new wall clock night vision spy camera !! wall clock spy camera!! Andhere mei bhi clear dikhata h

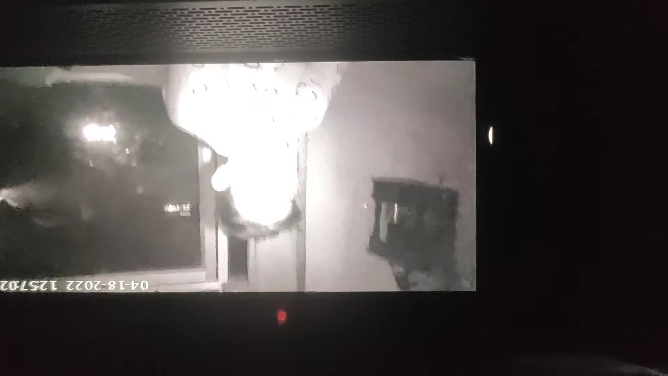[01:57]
के एक नमबर अल्डीमेट यह देखिये यहां
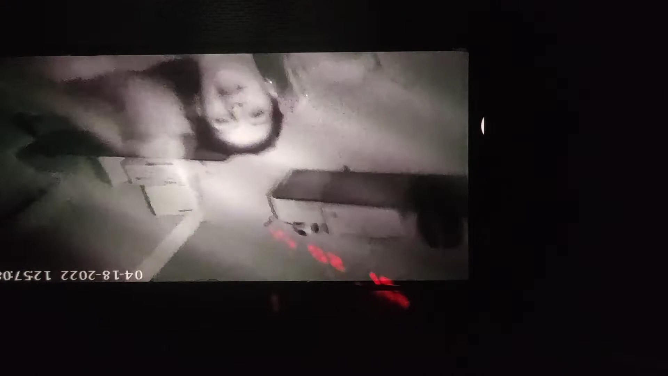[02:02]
पर पूरा वीडियो आप देख सकते हैं दिखा रहा हूं यह सारे कैमरा मेरे रखे हूए हैं बिल्कुल
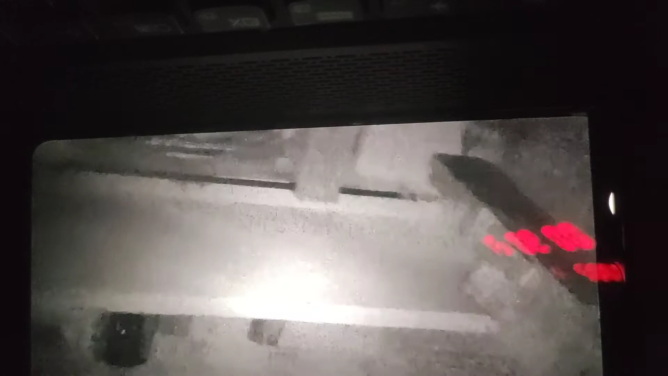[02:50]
को कह नहीं सकते कभी आउट आउट मैं रोशनी चालू कर देता हूं यह देखिए आपको कर दिया मैं
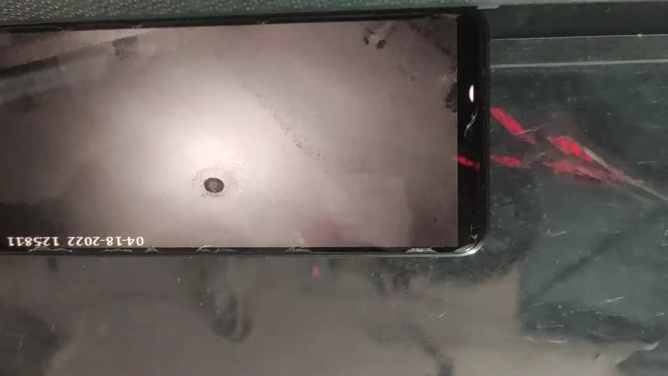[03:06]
रोशनी चालू और इसके अंदर सबसे बड़ी अच्छी बात यह है कि यह आपका
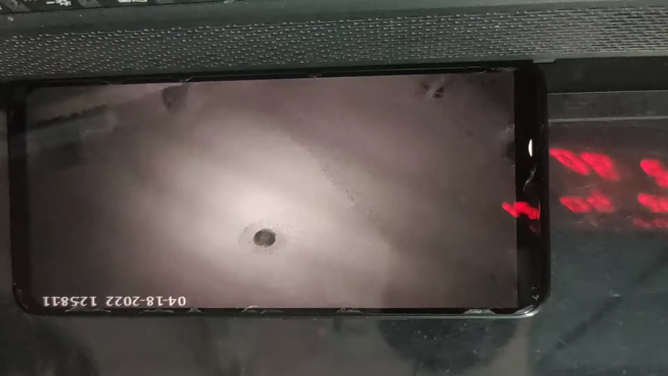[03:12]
जो वीडियो बनाता है ना यह ओटो डेविजन ओटो नाइट विजन है मतलब अंधेरा देखती अपने आप नाइट